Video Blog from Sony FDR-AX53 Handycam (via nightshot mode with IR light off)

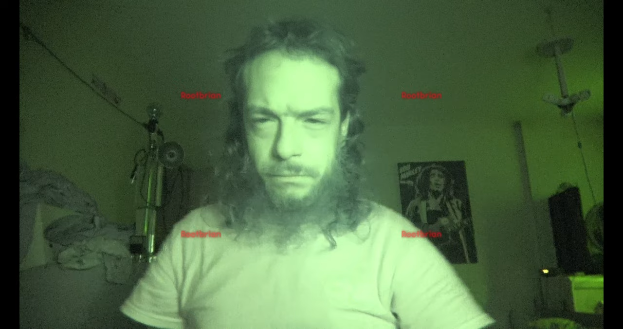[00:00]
hey hello internets this is the root I'm now using my newly acquired 4k equipment yes this is recording at 4k at 30 frames per second that's the max I can do the high speed functions however there's super slow which is about 12 seconds max then there's a standard high-speed function well that's a
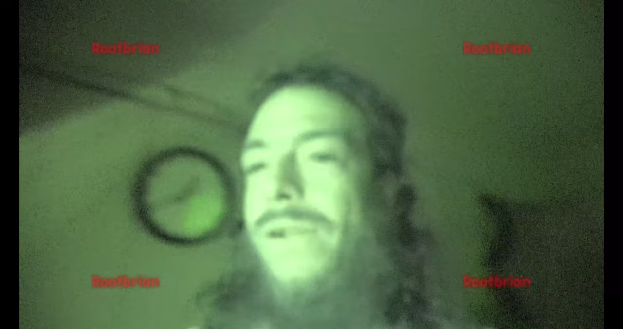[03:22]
there it is okay now take it off you're gonna see the filter slide down there is slid down I turn it back on the filters gonna slide